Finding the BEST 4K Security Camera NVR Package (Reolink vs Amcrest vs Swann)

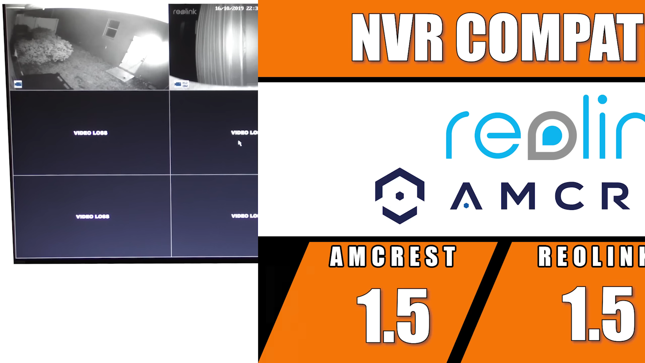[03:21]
The one area you're going to be making the biggest sacrifice by using a dedicated NVR is the user interface,
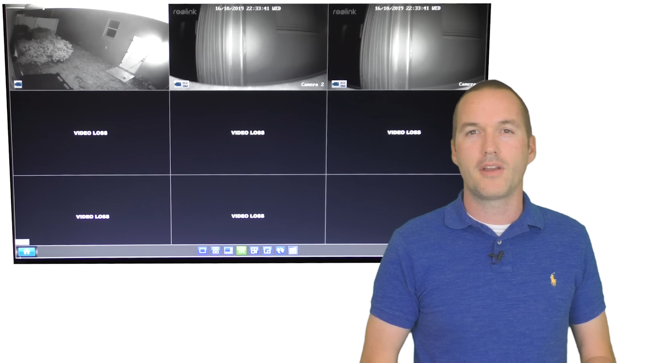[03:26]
which seems to be exactly the same as I remember it from when I bought my first NVR almost 15 years ago.
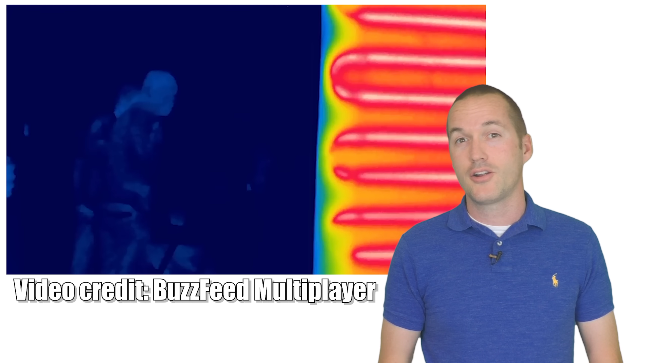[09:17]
In theory PIR should be less susceptible to false motion events because it tracks the movement of heated objects rather than just changes in the image contrast.